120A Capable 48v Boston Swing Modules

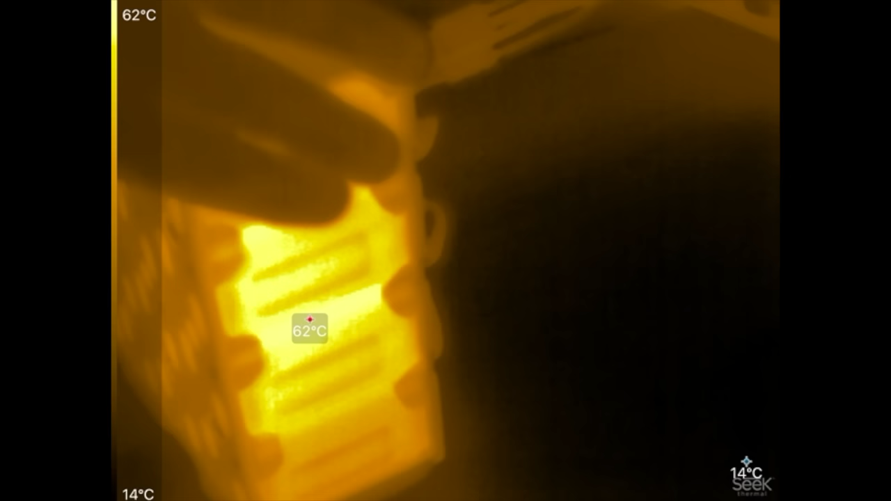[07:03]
On screen: scale top 62°C, scale bottom 14°C
That second one, it seems to be hotter than the second.
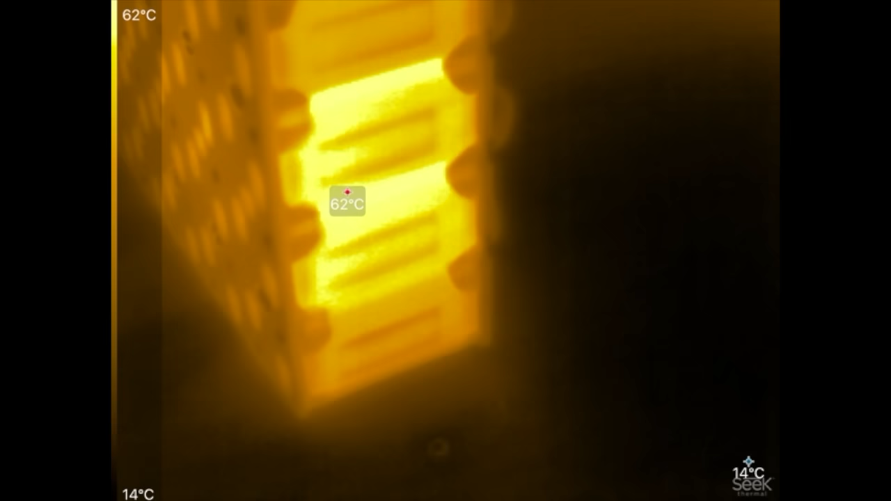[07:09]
On screen: scale top 62°C, scale bottom 14°C
Maybe it's just cause it's in there sandwiched between the two.
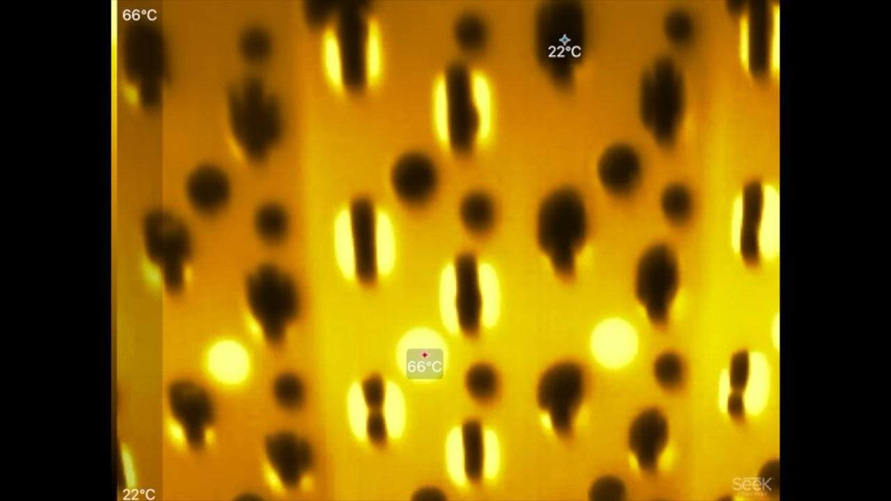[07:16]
On screen: max 66°C, min 22°C, scale top 66°C, scale bottom 22°C
You can see inside these holes go inside the modules. Ooh, 68. That's hot in there.
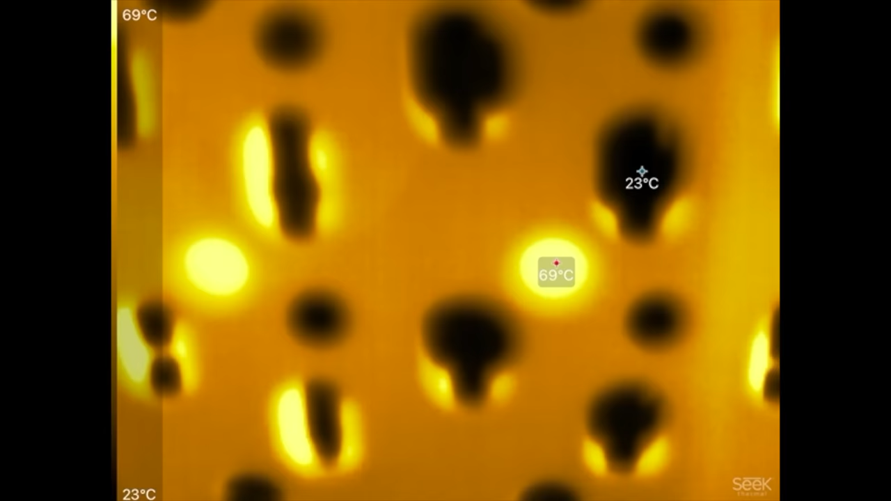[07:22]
On screen: scale top 69°C, scale bottom 23°C
Yeah. These black ones right here.
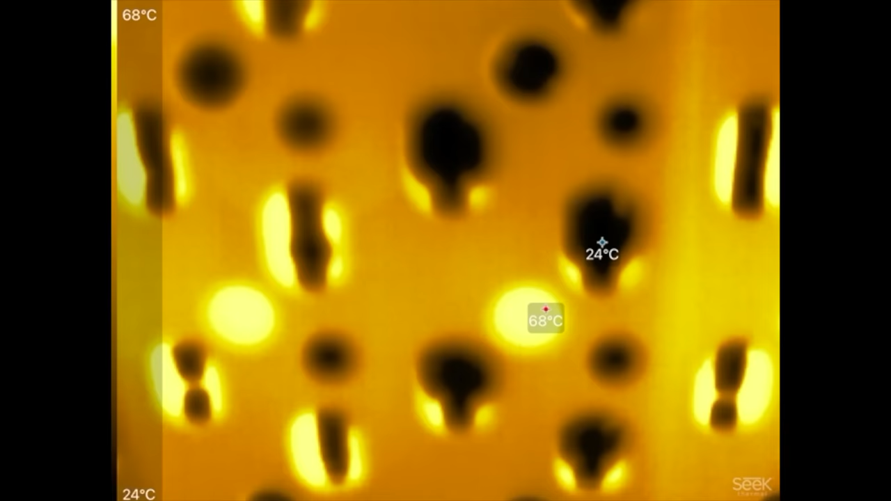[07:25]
On screen: scale top 68°C, scale bottom 24°C
These are the, the actually know the positive, but that's the casing of the cell. So that's why I think they are darker, which means they're cooler.
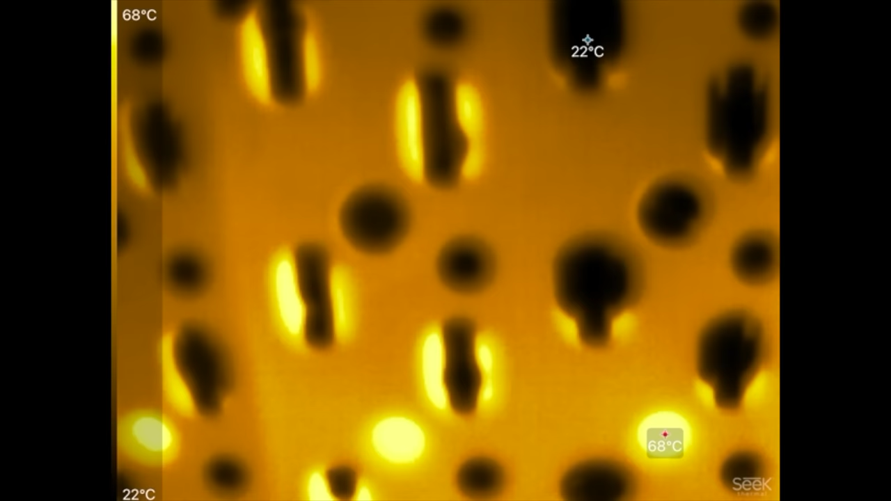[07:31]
On screen: scale top 68°C, scale bottom 22°C
And then the, these ones right here, these are the negatives, which have the little dot.
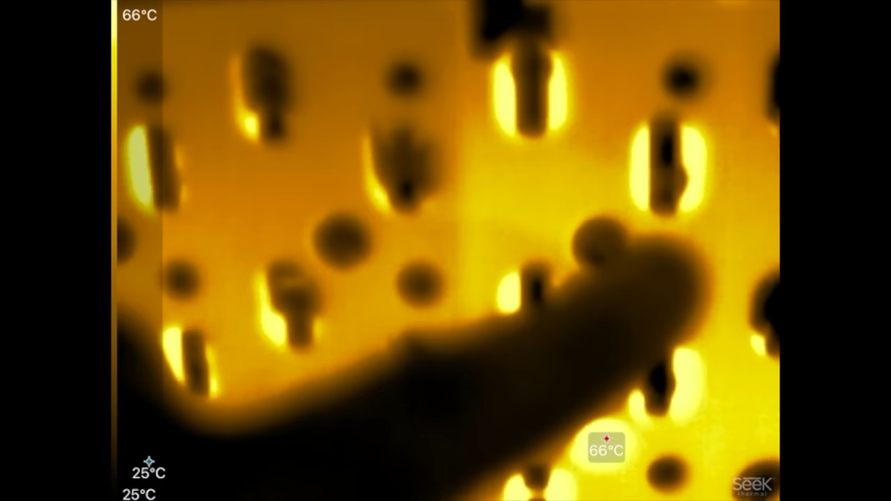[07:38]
On screen: scale top 66°C, scale bottom 25°C
These, these cells are backwards like that. The button, right.
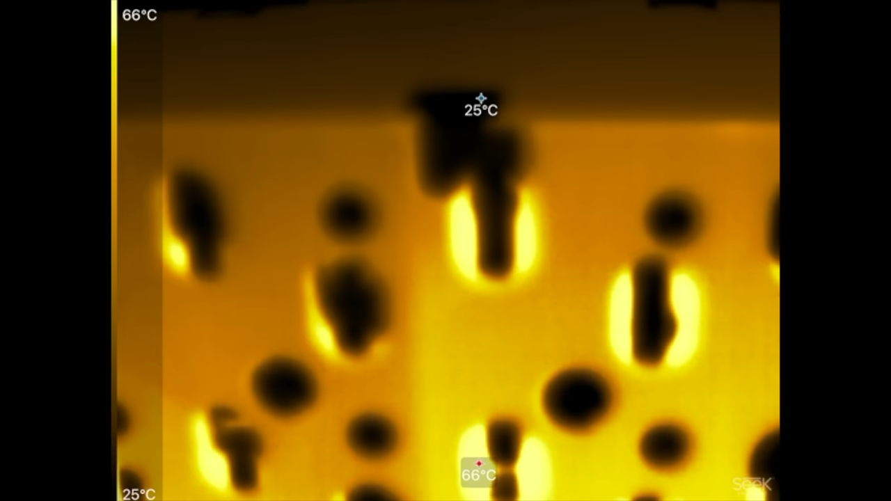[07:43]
On screen: scale top 66°C, scale bottom 25°C
And so the button is getting hotter cause there's less surface for it to dissipate the heat there.
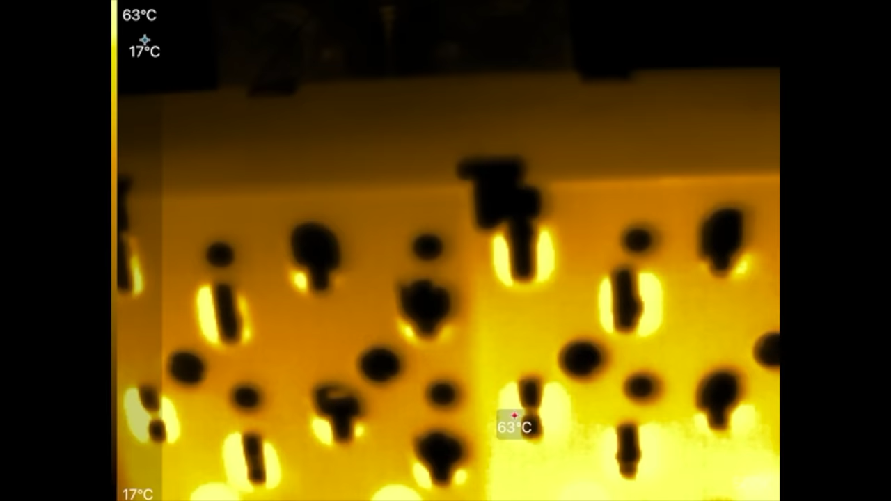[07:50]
On screen: scale top 63°C, scale bottom 17°C
So there we go. We hit the max of the cells.